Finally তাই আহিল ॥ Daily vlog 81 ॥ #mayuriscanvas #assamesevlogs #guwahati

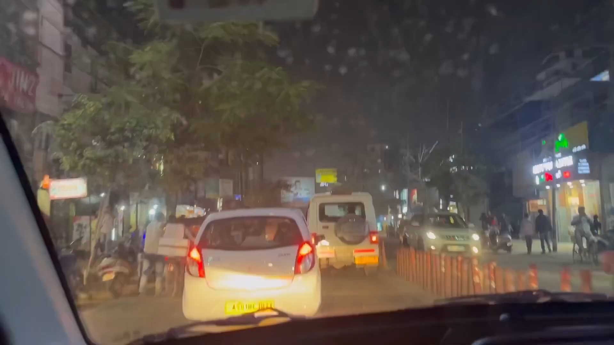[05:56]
এবাৰ মই দেখাই দিছোঁ ট্ৰেফিক জামটো আপোনালোকেও চাওক মজা লওক চাওক মোৰ লগত কি নাই ইনচাফি হয় হা সদায় দেখিছে গাড়ীখন যেতিয়া ধুৱে অকল এইটো
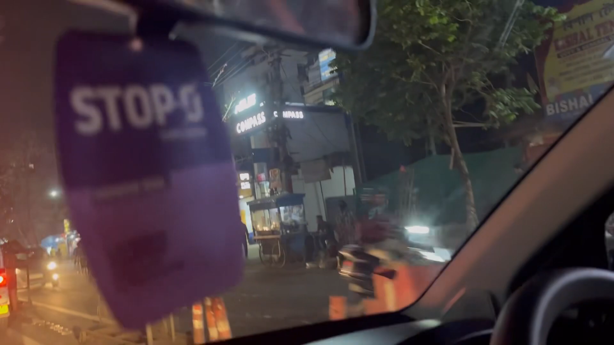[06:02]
পৰ্চন ধুৱে তেওঁ চলাবলৈ যাতে সুবিধা হয় আৰু বাকী এইফালে চাওক এইফালে গোটেই ফুট ফুট ফুট ফুট